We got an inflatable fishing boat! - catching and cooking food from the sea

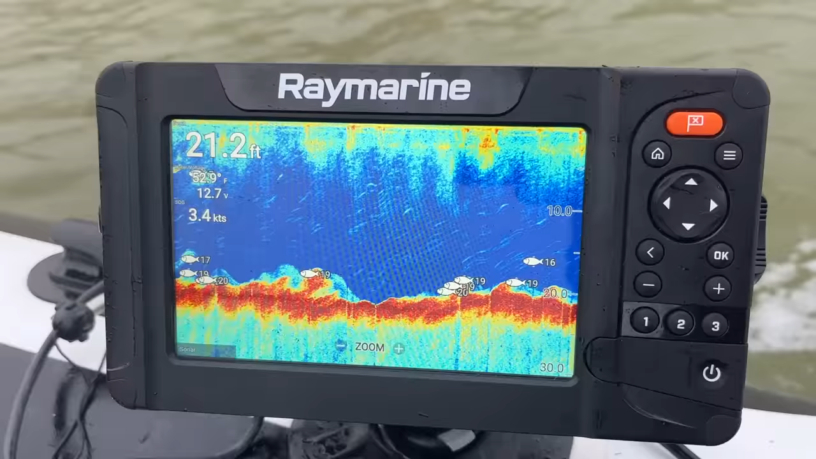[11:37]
On screen: depth 21.2 ft, speed 3.4 kn
We managed to get our sonar working and it was so cool being able to see
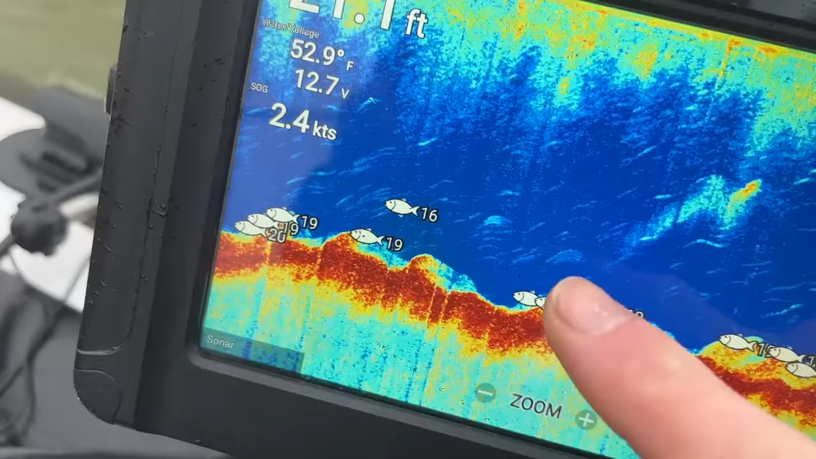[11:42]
On screen: water 52.9°F, speed 2.4 kn
the seabed contours and even shoals of fish showing up on the screen.